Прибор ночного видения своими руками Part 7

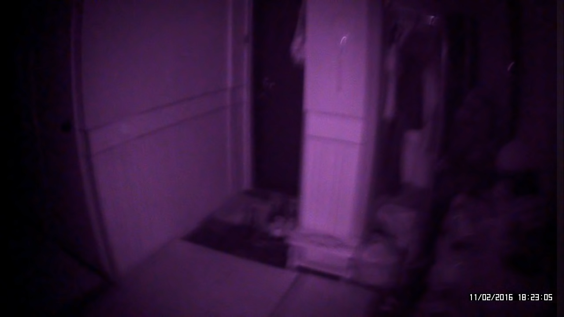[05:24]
вот она жесткая конструкция суть в чем вот это для глаз включаем и пошло вот он светит по бокам нигде ничего не выходит вот в чем его суть как видите подсветку не видно хотя